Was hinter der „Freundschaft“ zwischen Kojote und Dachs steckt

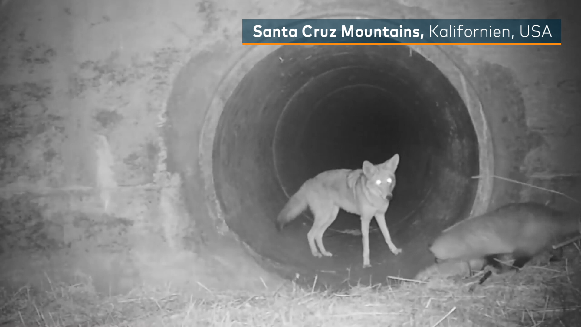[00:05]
Am Eingang zu einer Straßenunterquerung in Kalifornien treffen sich ein Koyote und ein Dachs und sind offenbar dicke Kumpels.
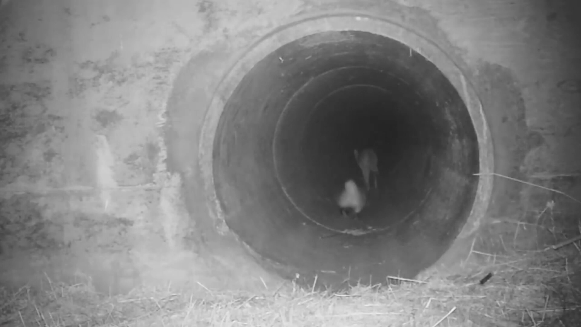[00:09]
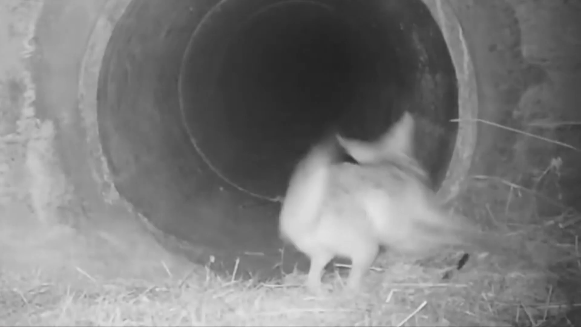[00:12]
Dieses Video der tierischen Freunde geht derzeit um die Welt, wurde bereits millionenfach angeklickt.
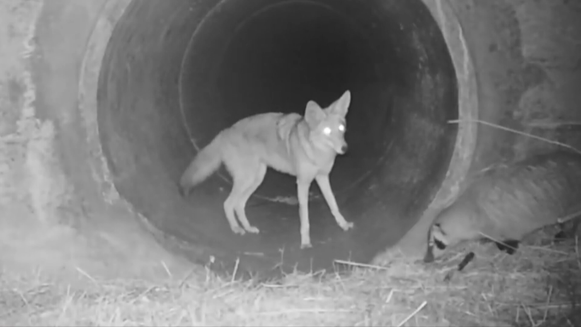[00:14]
Auch wenn es das wohl erste Mal ist, dass so ein Verhalten gefilmt wurde, ist es in der Natur durchaus nicht ungewöhnlich. Offenbar, weil sie im Team mehr Beute fangen als einzeln, gehen Dachse und Koyoten laut Überlieferungen amerikanischer Ureinwohner immer wieder gemeinsam auf die Jagd. Der Tunnel ist indes auch bei anderen Tieren sehr beliebt.
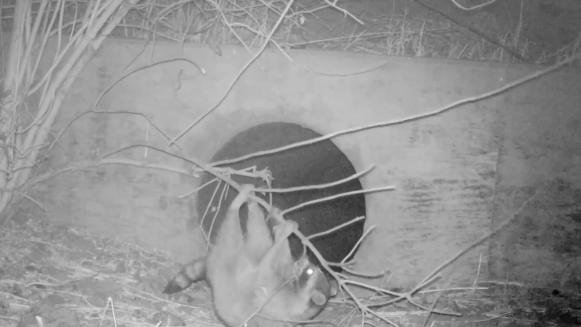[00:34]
Angelegt wurde er von Tierschützern unter einer Straße, damit Puma, Stinktier und Co.
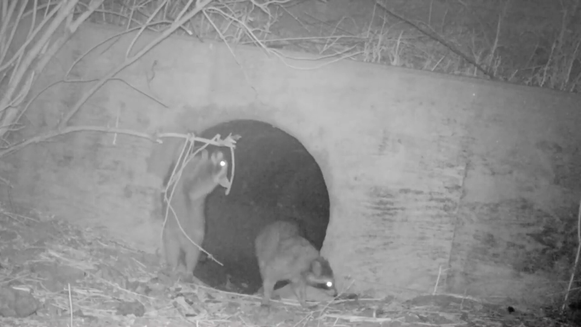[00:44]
Bleiben die Populationen zu lange unter sich, leidet ihre genetische Vielfalt. Es droht das aussterben.
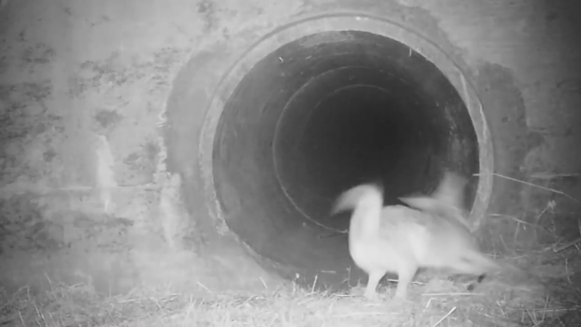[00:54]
Dass Dachs und Koyote auf der anderen Seite des Tunnels gemeinsam auf Brautschau gehen, kann indes ausgeschlossen werden. Die Natur ist eben doch kein Disney-Film.